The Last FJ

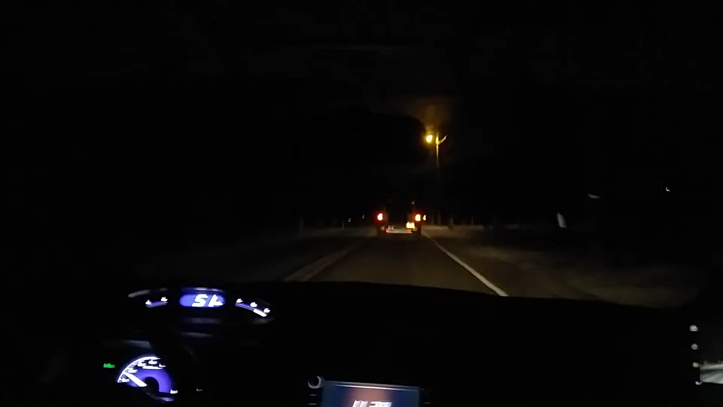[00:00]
so uh yeah I'll just at least have video oh yeah tough son someone don't do a California stop man last MJ come to a complete stop be a man come to a complete
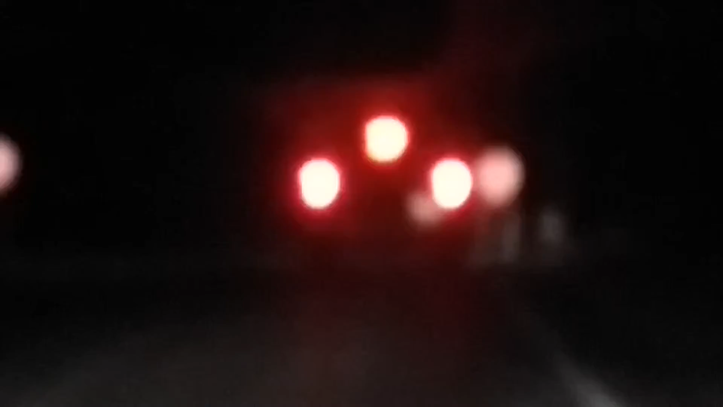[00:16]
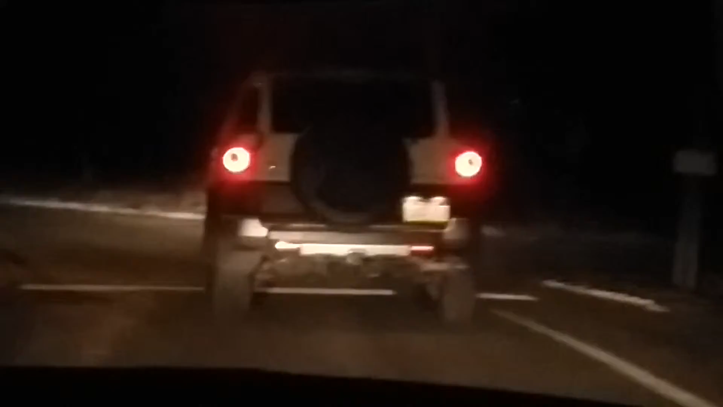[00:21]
stop I mean I do it I tried to zoom in with the video I thought at first you guys are saying last MJ no it's so good is there another stop sign coming up I think I hope so we need this we need we need this so bad it's crazy